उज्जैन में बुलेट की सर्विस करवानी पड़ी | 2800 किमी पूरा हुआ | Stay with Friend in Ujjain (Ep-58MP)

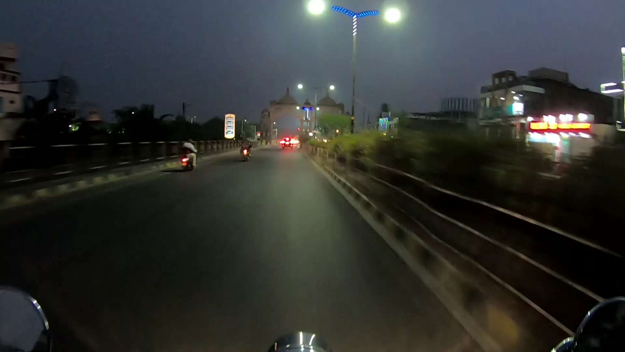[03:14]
اور ایکچول میں جو سامنے گیٹ دکھائی دے رہا ہے ہمیں یہاں سے رائٹ ٹرن ہونا ہے
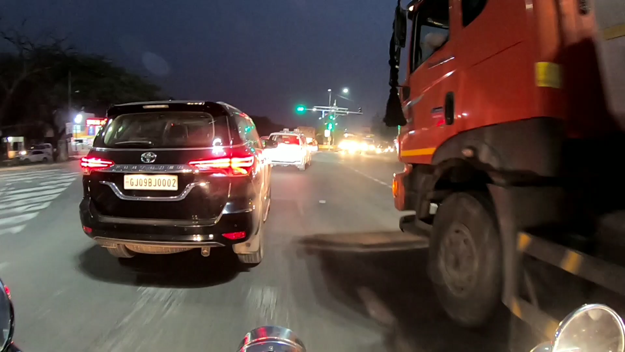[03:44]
گرین سگنل ہو چلا ہے اور ہماری بائیک آگے کیوں اور بڑھ چکی ہے
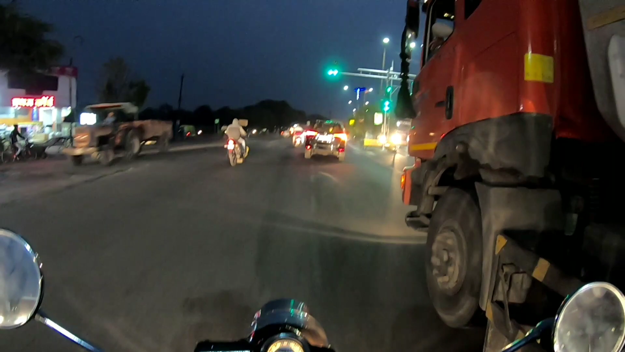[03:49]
اب اس ٹرک کے چکر میں رائٹ سائیڈ میں ٹرک ہے اور سامنے دیکھی جگہ نہیں ملی ہے ہمیں رائٹ ٹرن کے ملی کی
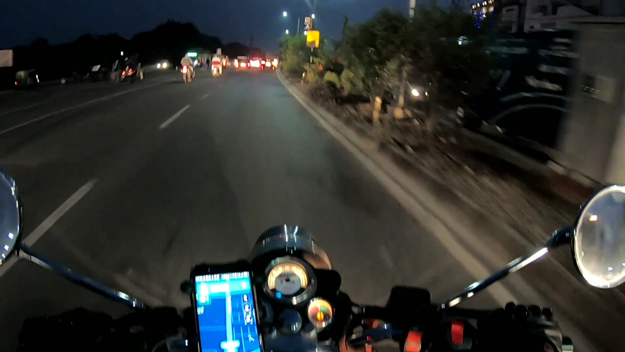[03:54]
تو اگلے چورہہے سے ٹرن ہو کے آتے ہیں
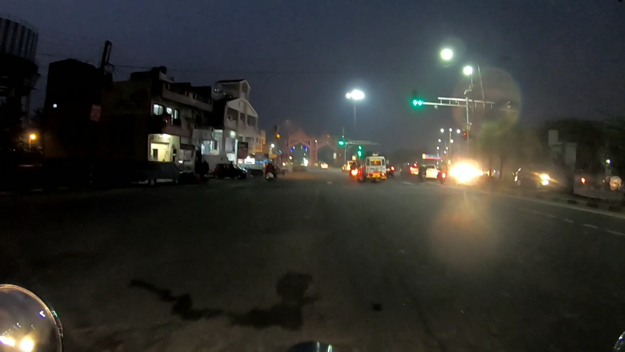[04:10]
تو ایکچول میں ہمیں یہی سے مرمہ تھا اس گیٹ کے پاس سے اگلے چورہہے سے مردر کے واپس آگے ہیں اور